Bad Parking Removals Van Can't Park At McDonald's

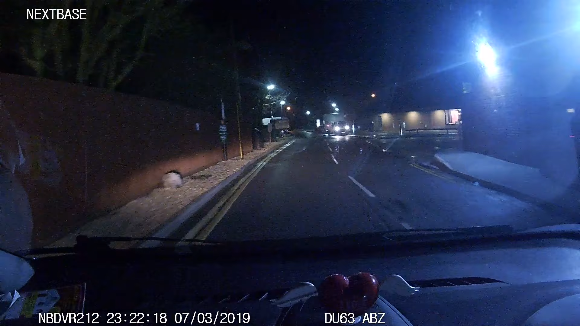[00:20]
And that's really nice, isn't that really nice parking?
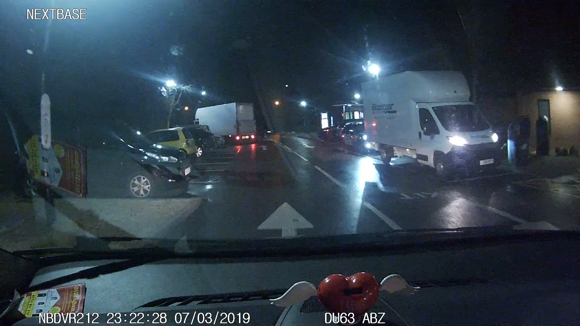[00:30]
That's really nice parking right there. Is there going or parking? That's nice parking. Not. Look at that rubbish parking. Look at that rubbish parking. You can go on YouTube for that. You can go on YouTube just for that rubbish parking. Yeah. Yeah, you can go on YouTube just for that rubbish parking.
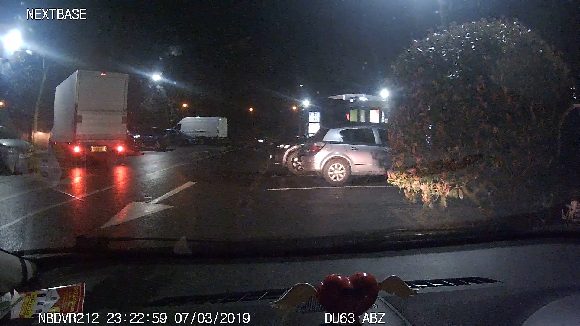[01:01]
Yeah, look at that rubbish parking. It goes on. Yeah, you can go on YouTube just for that rubbish parking. Oh, I see. YouTube parking. Yeah, you can go on YouTube just for that rubbish parking, mate.